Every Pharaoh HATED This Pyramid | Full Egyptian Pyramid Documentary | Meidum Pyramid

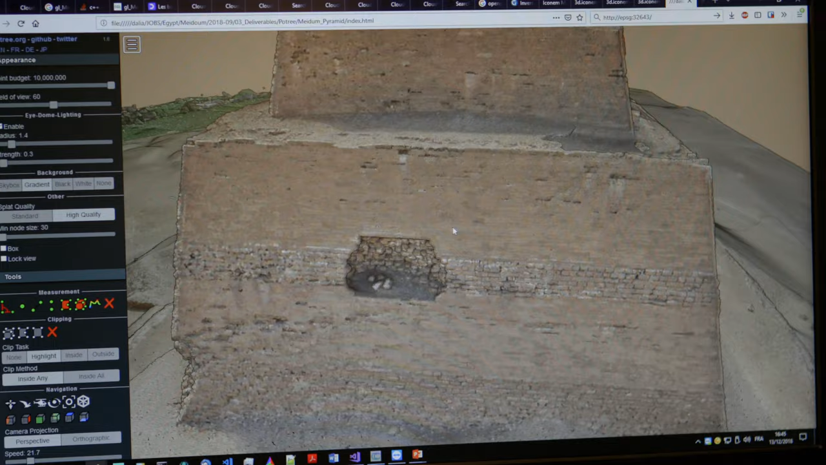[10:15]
Maidam is indeed a pyramid and not a tower. A view from above gave that hint to the archaeologists.
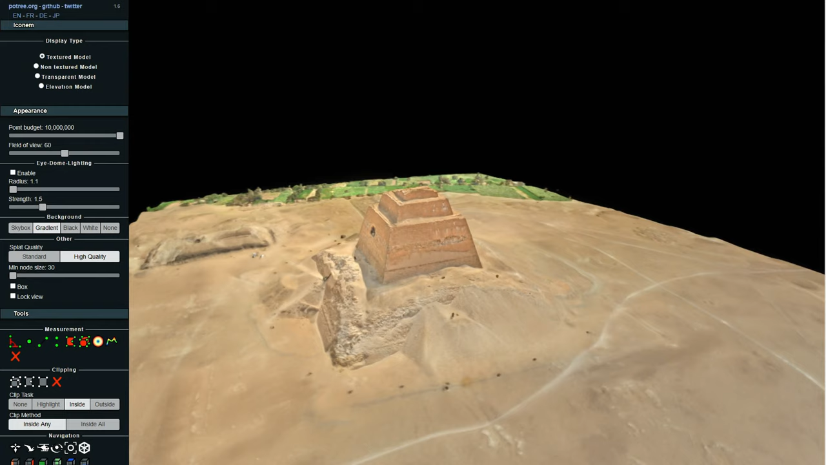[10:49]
Excavations on the north face of Maidam unveiled the outside cladding of the pyramid. The base that surrounds the keep indicates a smooth-sided pyramid, a real pyramid.
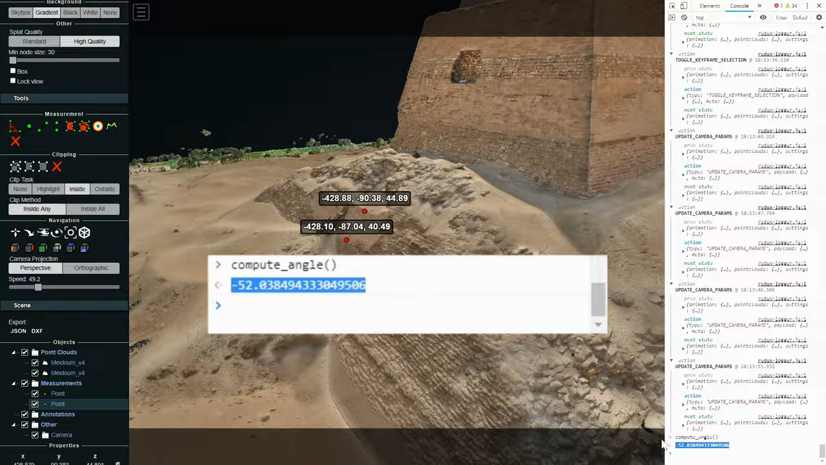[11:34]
Indeed, archaeologists are familiar with this number. The most famous pyramid in Egypt, Khufu, also has a slope of 52 degrees.
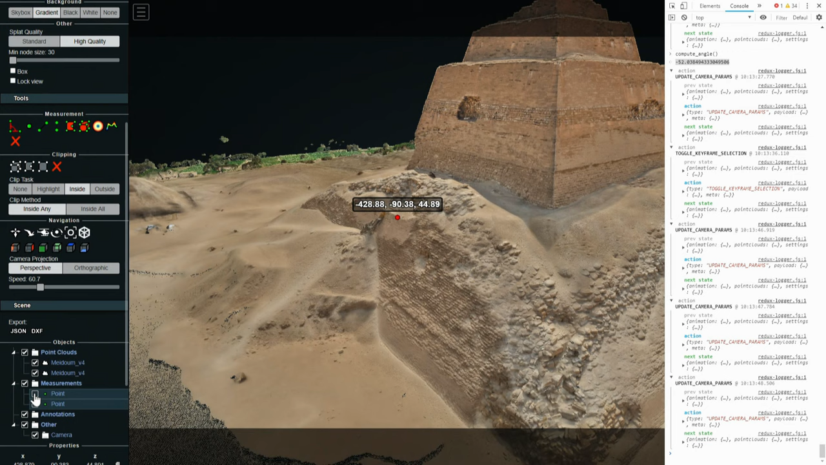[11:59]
which were both accurately measured thanks to the 3D model, archaeologists estimate that the building used to be more than 93 meters high during its golden years.
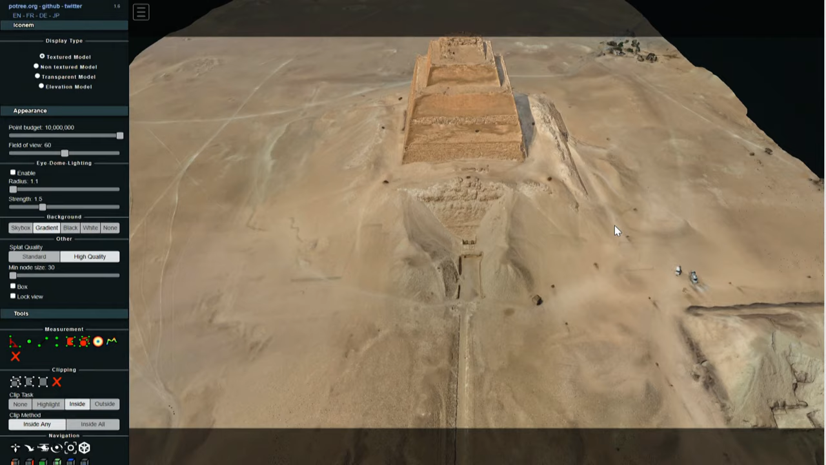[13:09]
Now here in the point cloud, it's coming out, this very large, dark band,
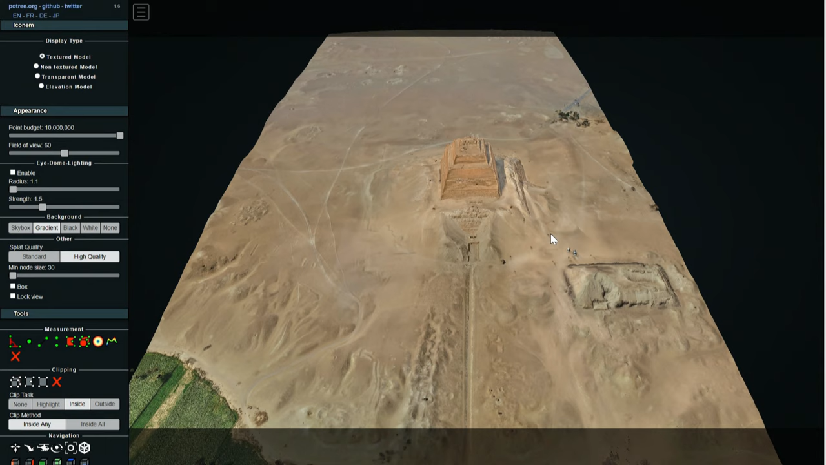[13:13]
you know, as a square around the pyramid, an outer enclosure.
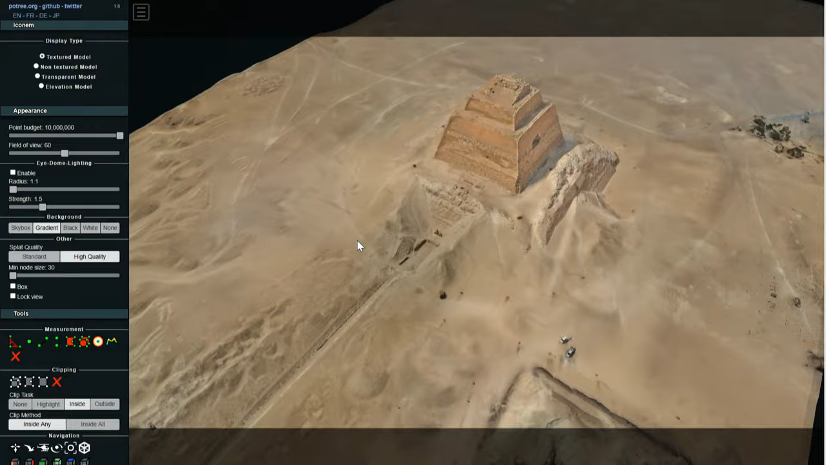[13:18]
The photogrammetry clearly shows us what's left of the outer wall, but it's completely covered by sand.
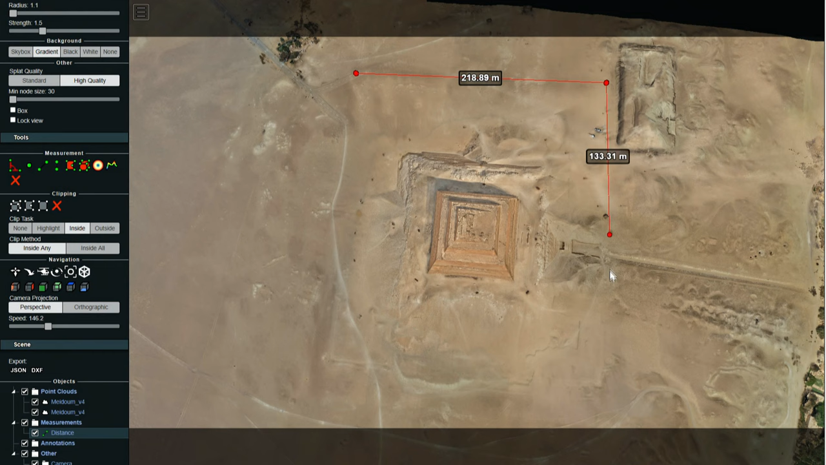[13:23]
However, given how massive the sand piles are, we can imagine that the wall is still in a relatively good shape, or at least part of it is. The outer wall was invisible up until now, and it proves that Maidam wasn't isolated.
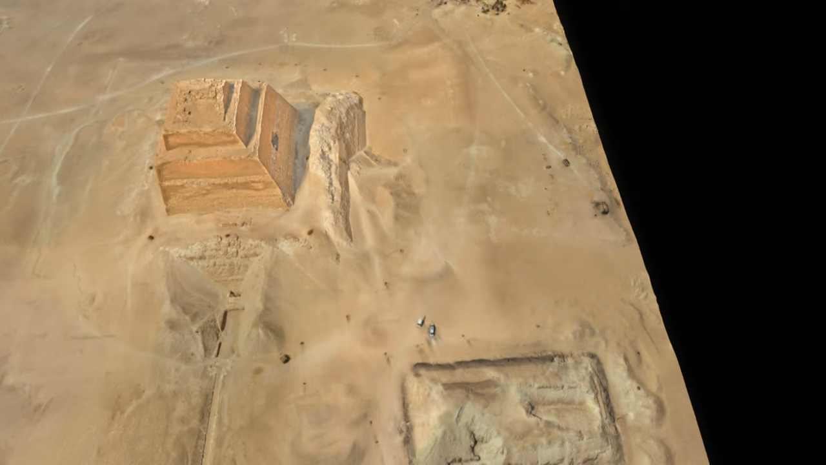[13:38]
Just as with all other pyramids, it was part of a very codified complex.
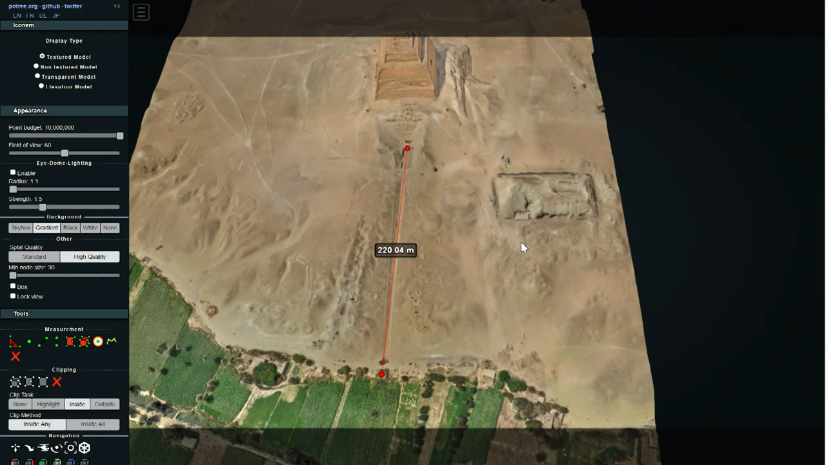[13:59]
This path typically connects the small temple close to the pyramid to the temple in the valley.
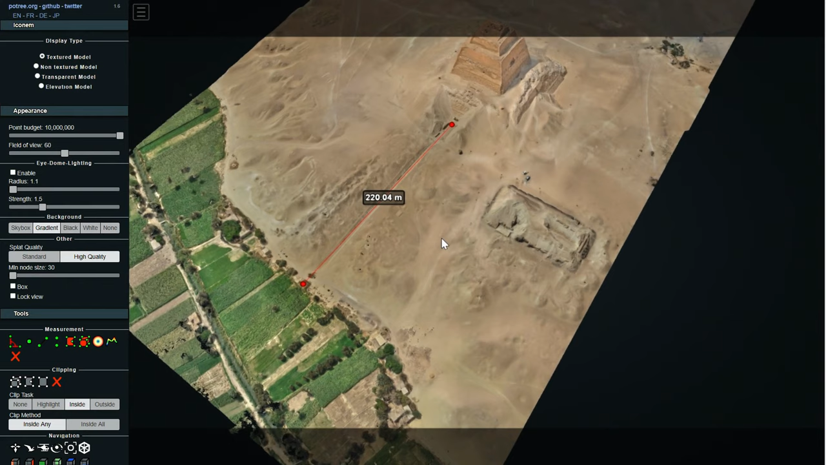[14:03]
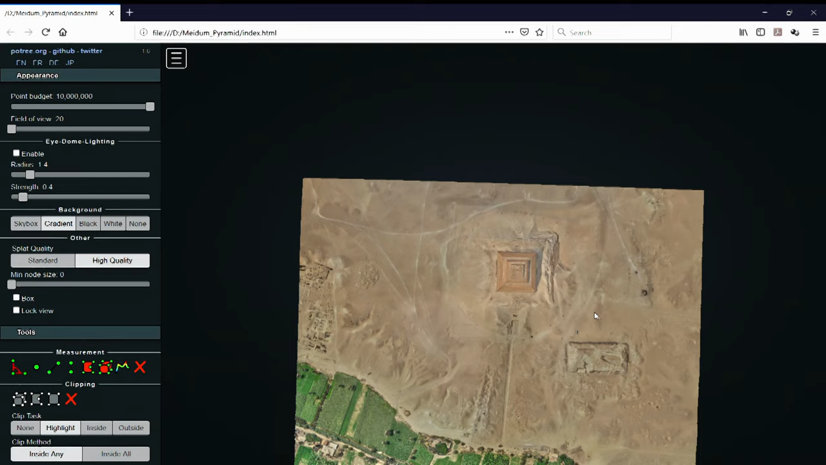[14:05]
A closer look at the model shows the general shape
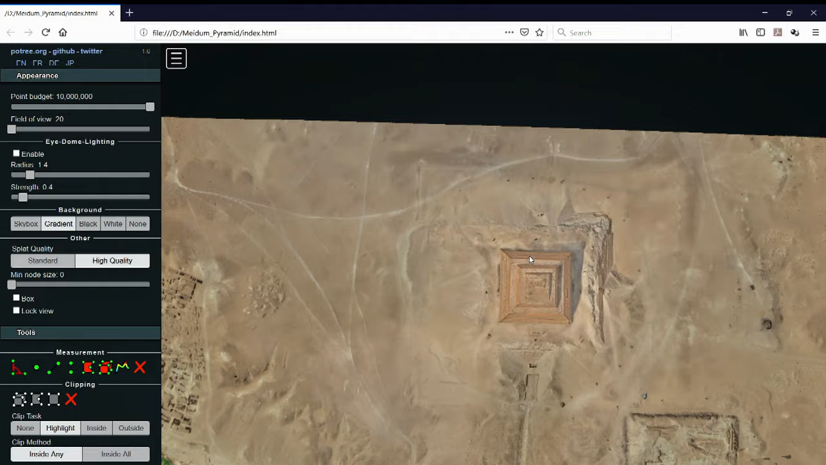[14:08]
of another element that can't be seen in the field because it is completely covered by sand.
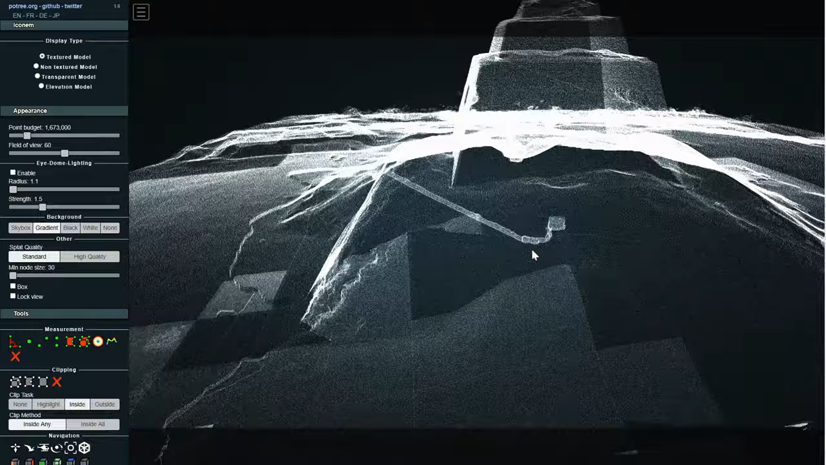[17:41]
The analysis of the 3D model afterwards confirms what archaeologists suspected.
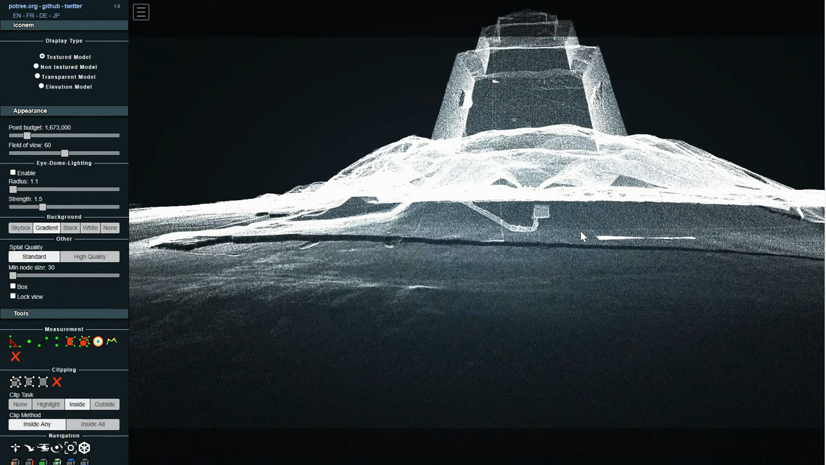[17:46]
The king's resting place is located inside the building itself, at the very bottom.
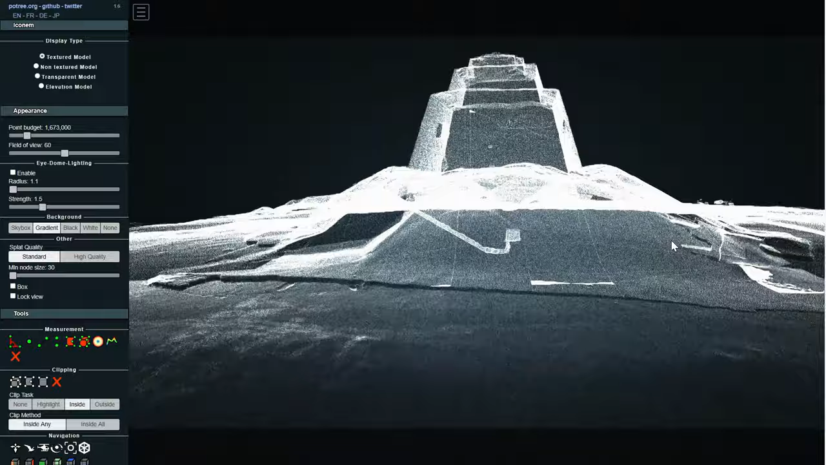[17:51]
This is a key difference compared with the first pyramid of humanity, the one Pharaoh Djoser built.